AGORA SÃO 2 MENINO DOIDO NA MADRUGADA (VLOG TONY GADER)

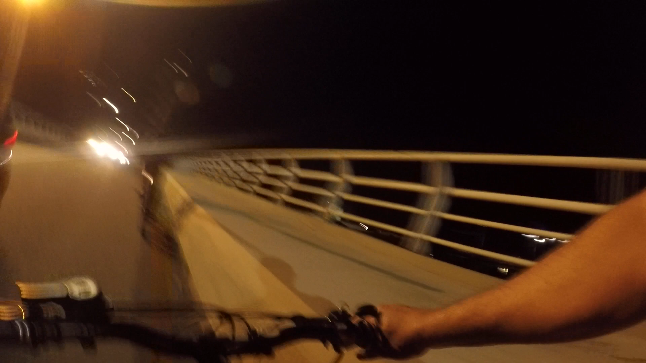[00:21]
Olha o que o Dois vai na frente Olha o que o Dois vai na frente Com o pau no ombro De bike na contramão No trânsito do caramba
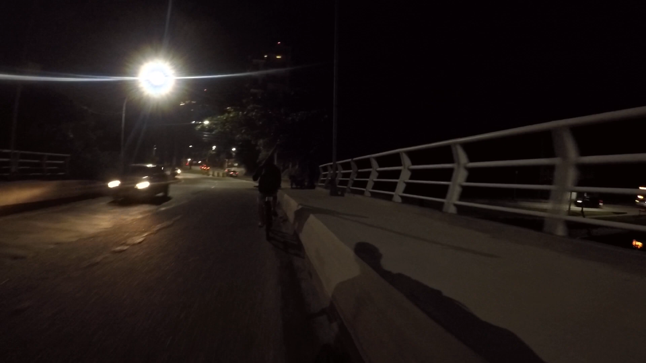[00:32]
Ai meu Deus do céu Adivinha pra que que é esse pau aí
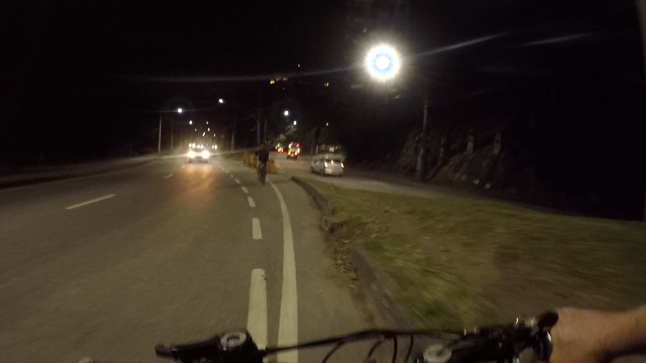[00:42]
Adivinha pra que que é Pra tirar a jaca A gente vai tirar a jaca de madrugada É quase meia noite já A gente vai tirar a jaca Passa pra lá, passa pra lá Passa pra lá rapaz